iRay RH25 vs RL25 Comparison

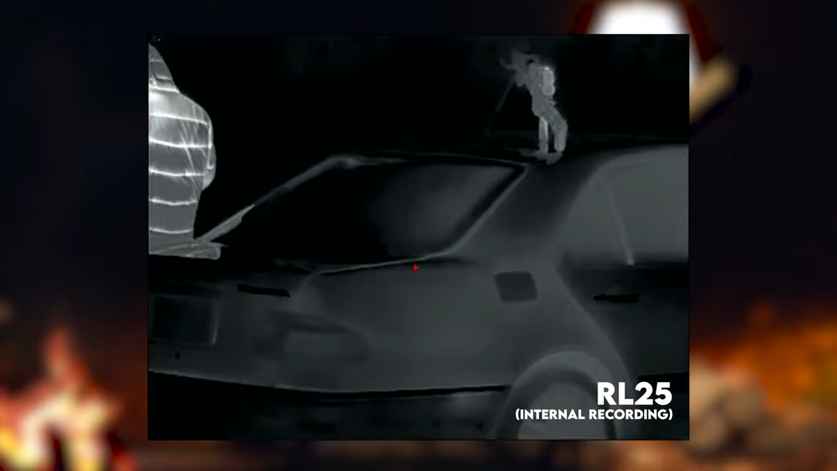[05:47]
So that's a huge plus to this unit over top of like the ML 19, for example, which is a 384 core version of the MH 25.